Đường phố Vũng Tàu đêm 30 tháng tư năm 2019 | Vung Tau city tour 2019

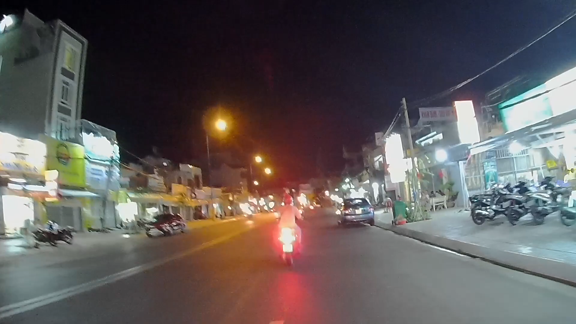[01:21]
rất là đẹp. Chỗ này đi thẳng ra ngã ba Chí Linh nha các bạn. Thì đi ra ngã ba Chí Linh thì sẽ đi về hướng một ngã tư Giếng Nước và theo đường của Nguyễn Tư. Đây là một cái cung đường đã khá là quen thuộc.
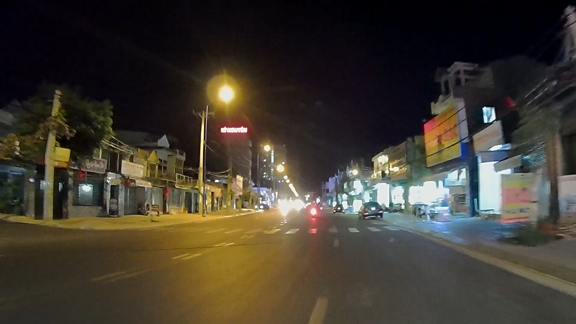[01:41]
Đi quay lực ở sau lưng là mình đi ra cái khu vực ở khu đô thị Chí Linh nha các bạn. Đi lên cái chỗ cái dốc cơ giới á. Chỗ này thì mình đi về qua đường Hồ Văn Tư, ra ba Chí Linh hay là chợ Thắng Nhất. Thắng Nhất thì bên tay phải. Ở đây thì mình sẽ rẽ, tại vì đi thẳng tới phía trước là ngã ba Chí Linh, thì mình sẽ rẽ trái chỗ này nè, qua cái đường Nguyễn Thiện Thuật là con đường ẩm thực về đêm.
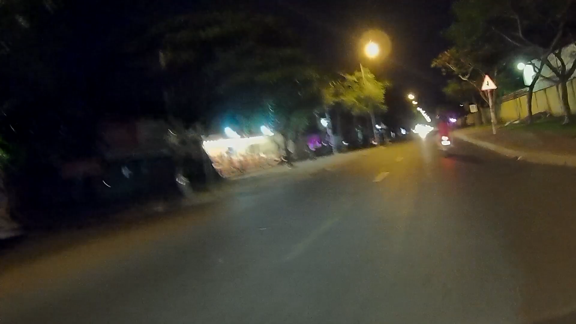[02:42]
Ra cái đường hướng về Tiền Cảng nha các bạn. Tiền Cảng là cảng Vietso Petro á. Đây ra phải đi về cái hướng cái quán về lẩu cá khoai. Cá khoai là cá xương rất là mềm.
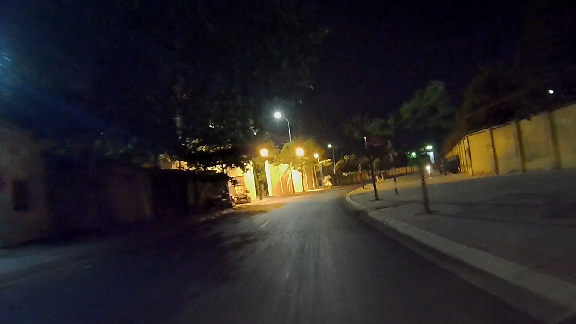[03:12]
Đây phía trước là đi thẳng về cái hướng không ăn lẩu cá khoai nha các bạn.
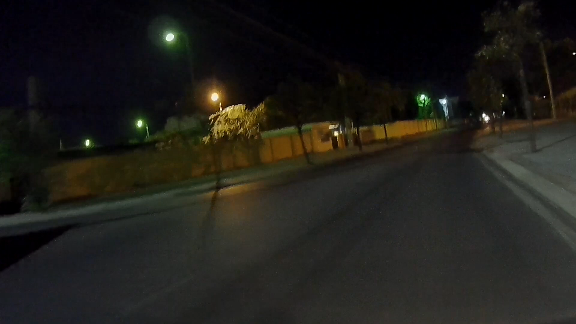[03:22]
Thường những cái kỳ lễ nghỉ lễ mà dài ngày thì đa phần người ta sẽ chọn lịch trình là đi xa. Trong thời gian 5 ngày thì người ta có thể chọn đi nước ngoài hoặc là đi các cái tỉnh xa hơn. Chứ nếu không thì người ta sẽ chọn đi ngắn ngày, chỉ 1-2 ngày thì mới chọn Vũng Tàu thôi. Vũng Tàu thường người ta đi 2 ngày là cùng rồi.
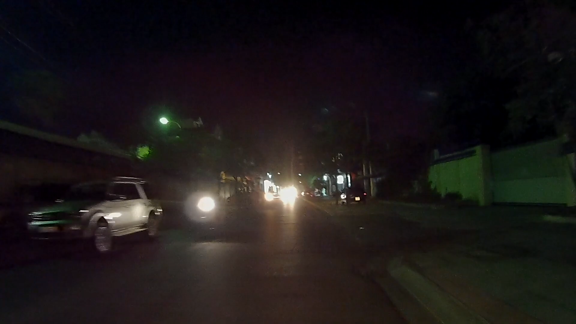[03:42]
2 ngày là người cảm thấy là hết có cái điểm vui chơi rồi đó. Hoặc là đi ra ngoài côn đảo luôn, nhỏ này cái quán về đậu cá kèo với lại cá khoai đang dọn dẹp. Rẽ phải ra khu vực ở cái đi thẳng ở cảng Vietso Petro nè, bên trái đi trung tâm thành phố Vũng Tàu, rẽ phải là trở về cái hướng đi ra cái mẹo ông Từ nha các bạn.
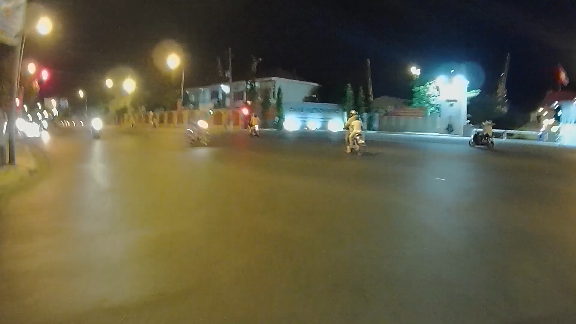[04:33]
Ngã ba giao đường Nguyễn Tư nè. Đây có cái trạm vàng vàng này, cái trạm đón xe của cái ứng dụng xe gọi xe gì đó, giống như cái trạm xe buýt này, nhưng mà cái trạm này nó đặt qua ứng dụng di động. giờ thời đại của ứng dụng internet cho nên là cái gì cũng xài qua ứng dụng đó, nó rất là nhanh.
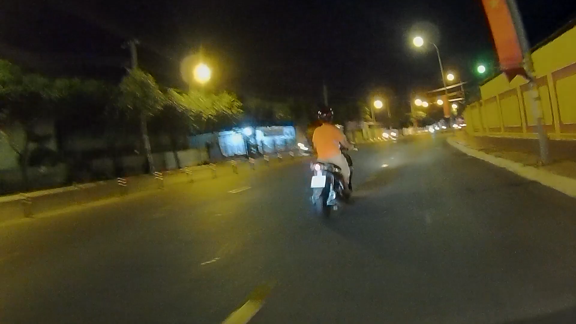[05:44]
Tối đi ra ngoài đường nó mát hơn buổi sáng là nhiều.
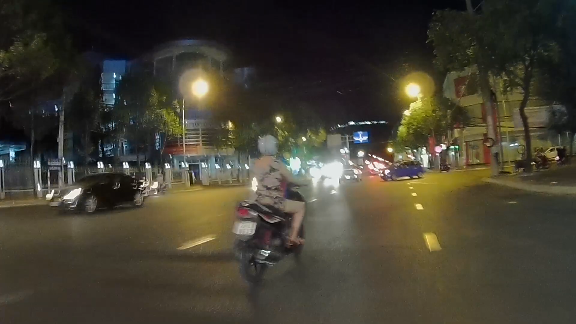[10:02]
ngay cả từ giếng nước khá là thông thoáng như bạn, không có đông đúc, chỉ có khu vực ở gần ven biển thôi.
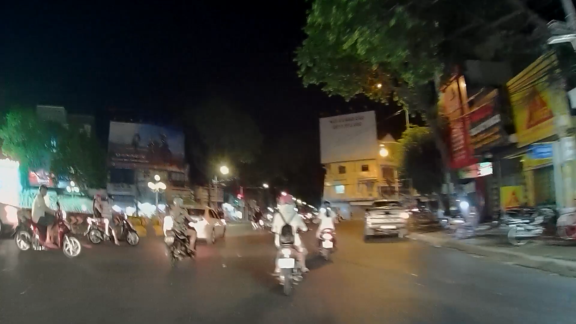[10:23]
Trong thành phố đi khá là thoải mái, ngay từ giếng nước rất là thông thoáng, chứ thông thoáng hơn ngày thường nữa.
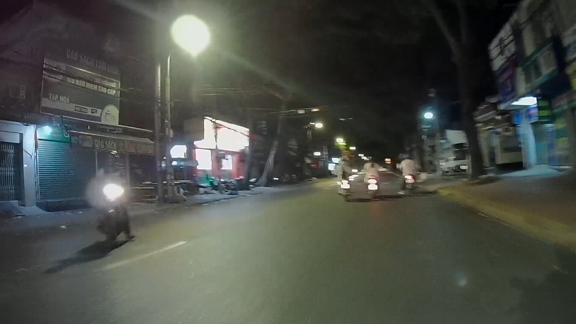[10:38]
Đây qua đường Phạm Thái rồi. Dạ, cảm ơn các bạn rất là nhiều đã cùng team đi dạo qua một vòng đường phố Vũng Tàu trong buổi tối ngày 4/4. Hẹn lại chị Hoàng trong những clip tiếp theo. Cảm ơn các bạn rất là nhiều.